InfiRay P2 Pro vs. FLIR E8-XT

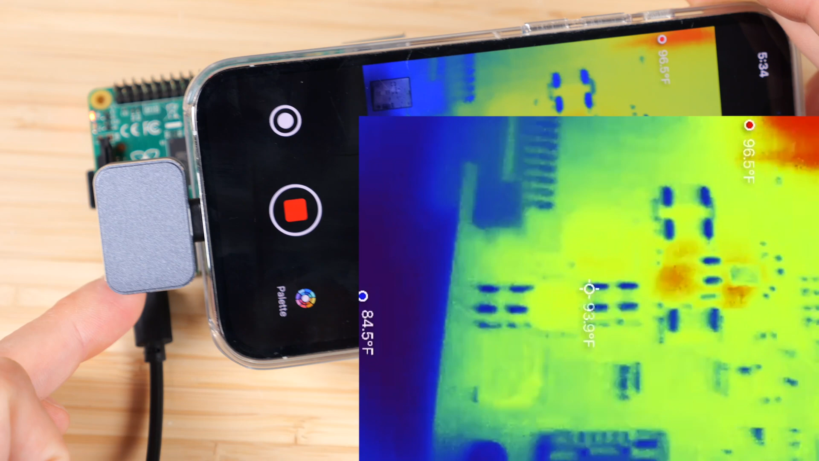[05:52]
On screen: spot 93.9°F, max 96.5°F, min 84.5°F
It's intended to focus to about one inch or less. You can see all these little dots on the circuit board. There's a big chip that's really hot. Another chip that's really hot.
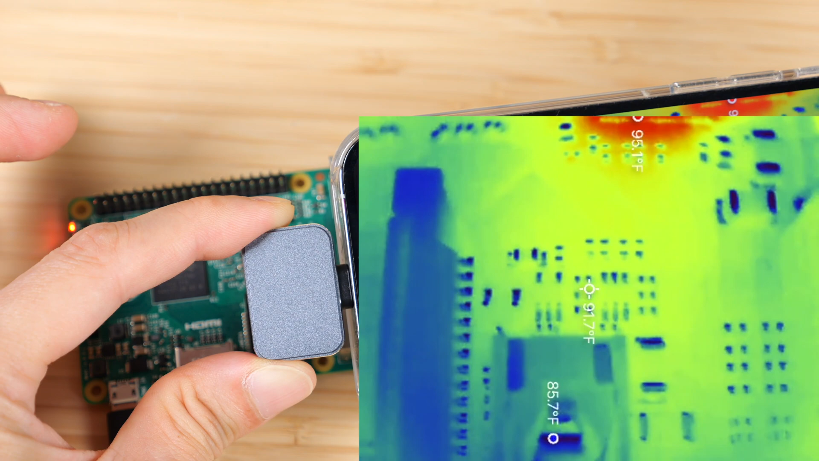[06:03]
On screen: spot 91.7°F, max 95.1°F, min 85.7°F
And all those little resistors is blue. When you're using the macro lens, the farthest you can get away with is about one and a half inch or so. It starts turning blurry. And if it does turn blurry, just remove it and you can see again. Just like that.